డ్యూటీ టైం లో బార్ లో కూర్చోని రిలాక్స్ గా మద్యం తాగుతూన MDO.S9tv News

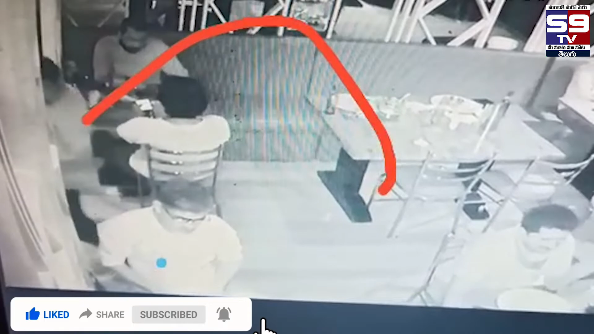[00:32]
का मध्यम तागणंपै आग्रहम वेक्तम जस्वन प्रज़लो रामकृष्णो नाइक बार्लो मध्यम तागुतु दोरिकिन खटन पई उन्नत आधिकार्लो चेरेलो तीस्क्वालनी डिमांट जस्वन प्रज़िलो